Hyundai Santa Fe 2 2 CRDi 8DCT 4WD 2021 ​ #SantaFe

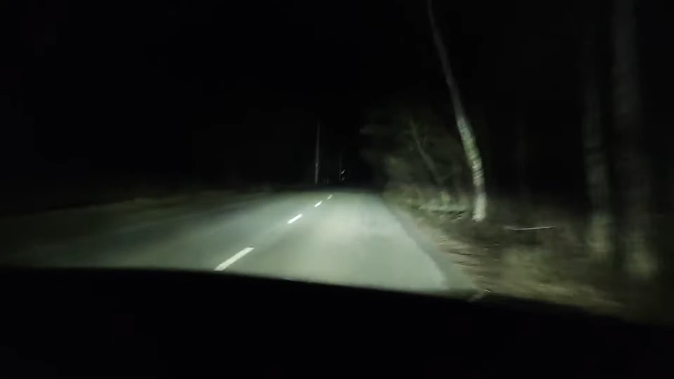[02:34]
И, кстати, они очень прилично светят. Также фирменной чертой рестайлинга является Т-образное ДХО.